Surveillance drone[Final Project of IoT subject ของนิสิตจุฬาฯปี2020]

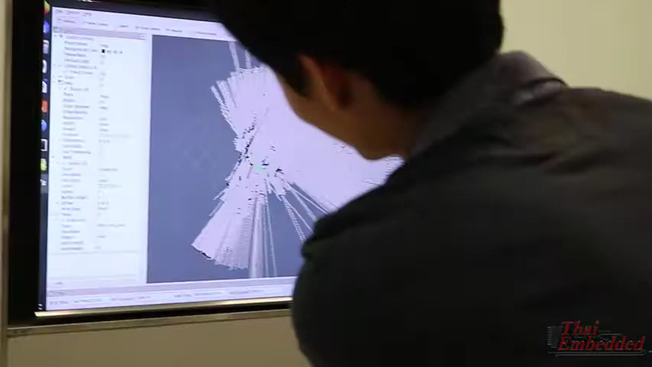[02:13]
you see the back lights the wall of this room and the back dot is like us so this is how we create the map using the LiDAR